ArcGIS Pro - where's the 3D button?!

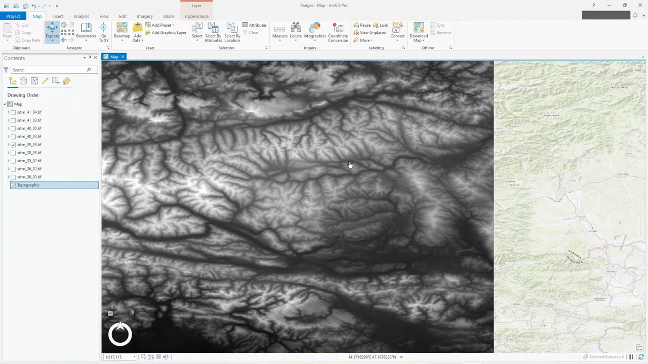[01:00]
and if we turn off SLTM let's see where we are let's go to a maybe
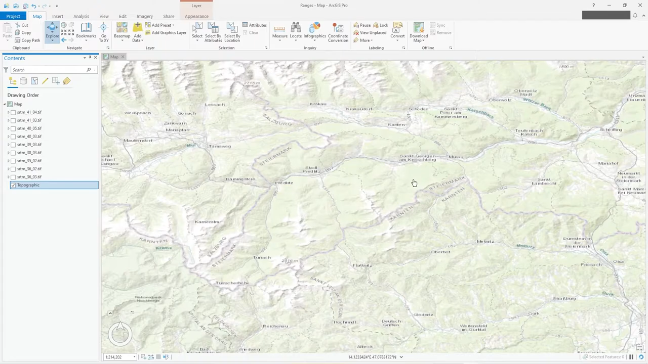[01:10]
something with a bit of water let's go to here this looks interesting let's turn that back on I think it was 39
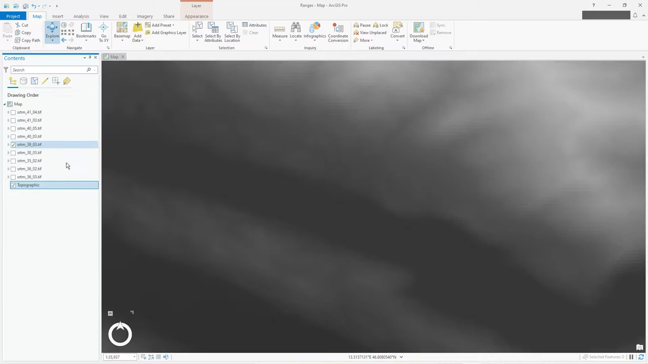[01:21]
yep there we go just zoom out of it so I'd like to see this in 3d so what you've got to do is to create a local scene now under the view tab you'll see convert so you convert that to local scene now
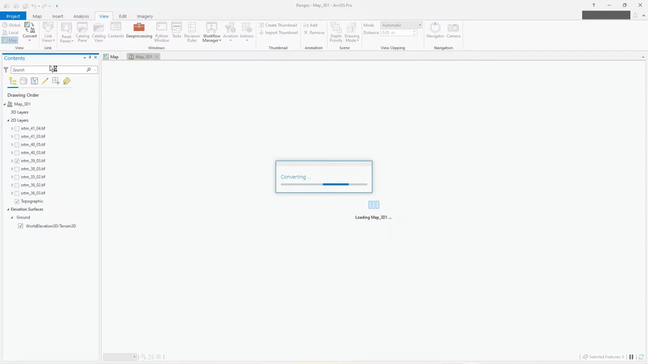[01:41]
this will create as you can see another window see it's called map 3d and mine's called 3d 1 I think it's just because I
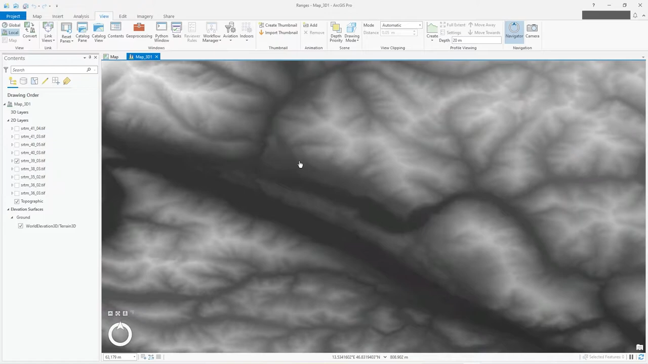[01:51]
created one previously but as you can see is well doesn't look 3d to me if you look down the left here you can see this navigation toys make it a bit bigger that's that's pretty cool just dragging that corner and making that the tool a lot a lot clearer very very useful if I click on this one this is a planer navigation so this is your normal you know 2d shifting around zooming in zooming out that sort of thing looking at status just
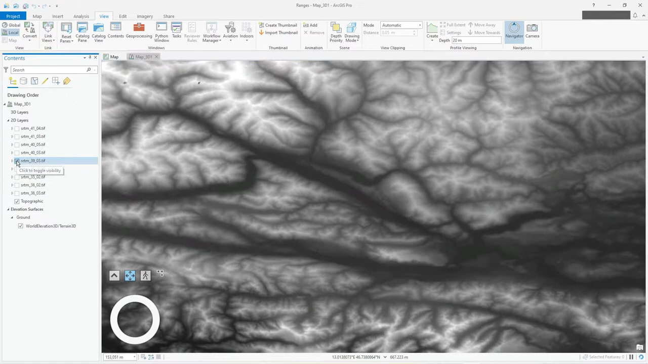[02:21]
turn off that SRTM for a second so this is it so you're thinking very 3d to me so
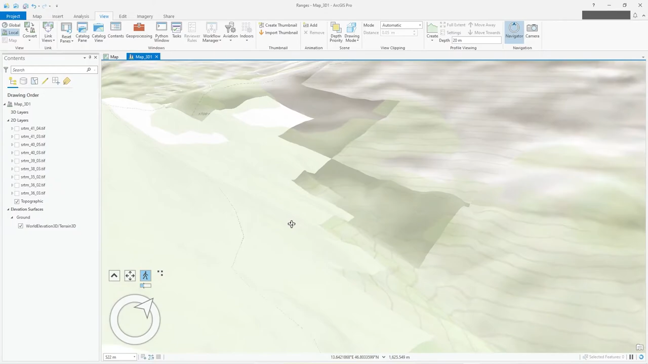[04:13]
do 3d movement in 3d space I'm going obviously holding